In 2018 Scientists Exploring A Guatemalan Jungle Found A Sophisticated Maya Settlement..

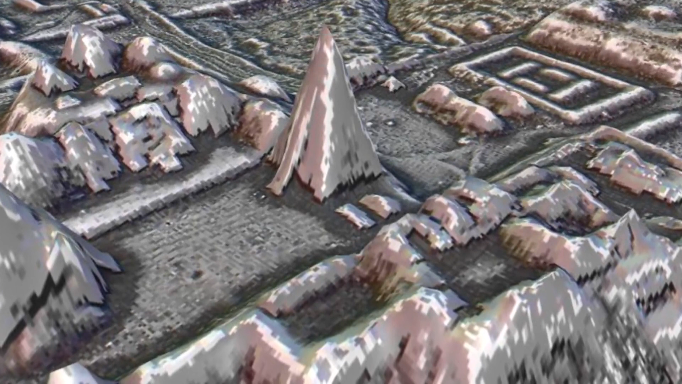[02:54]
More importantly, we never had the big picture that this dataset gives us, it really pulls back the veil and helps us see the civilization as the ancient Maya saw it.
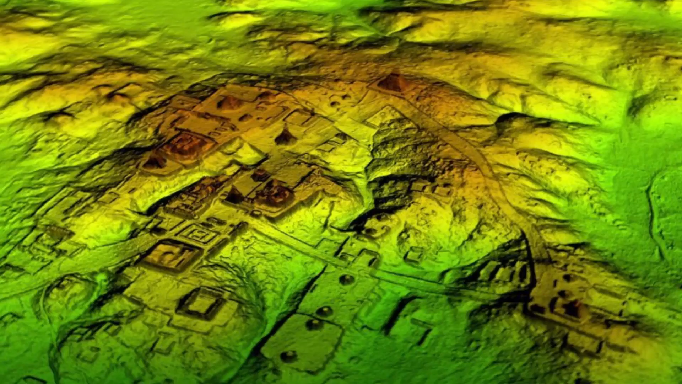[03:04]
But how does LIDAR technology work? Well, specifically it uses lasers deployed by aircraft in order to measure hidden topography.
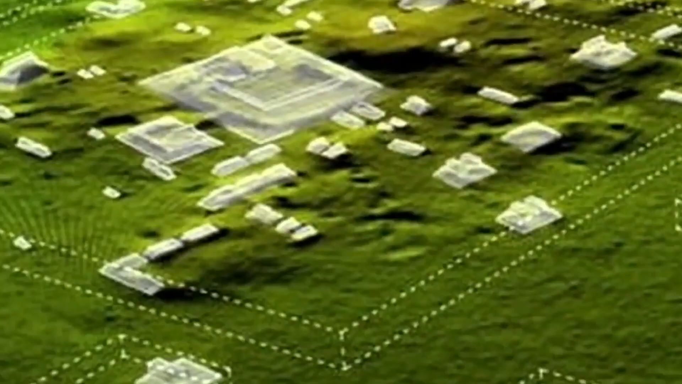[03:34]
a protected area known to contain several sizable archaeological sites.
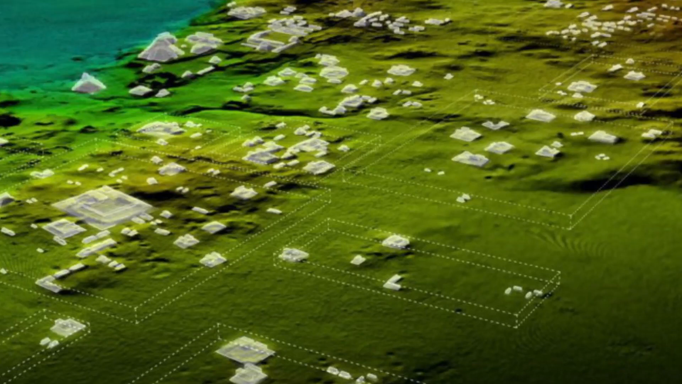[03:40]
Furthermore, the data gathered has given the researchers a detailed and unobstructed look at the landscape beneath the trees.
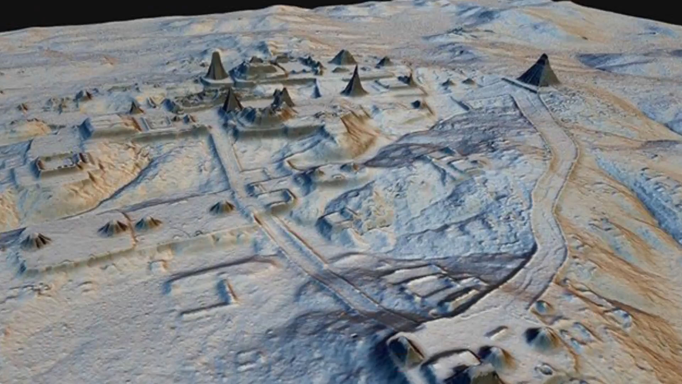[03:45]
Essentially, it has produced something of a 3D map of the area.